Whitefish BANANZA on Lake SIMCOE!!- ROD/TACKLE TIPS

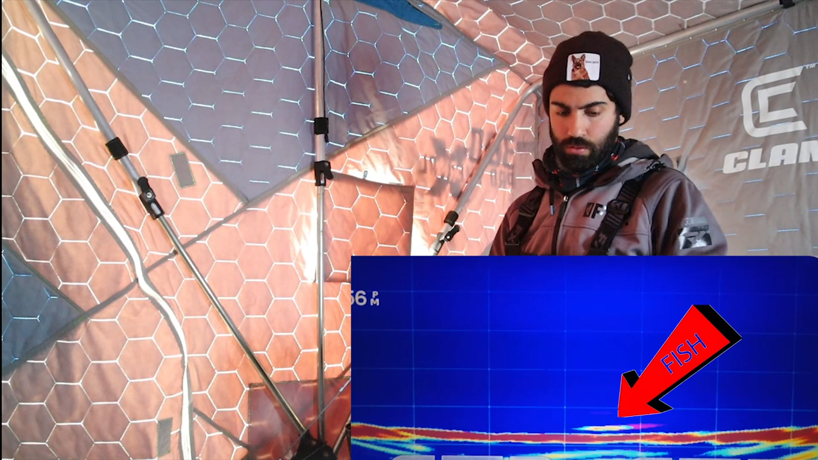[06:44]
There's one. It's right on it. Right on it. Got him. What do we got here?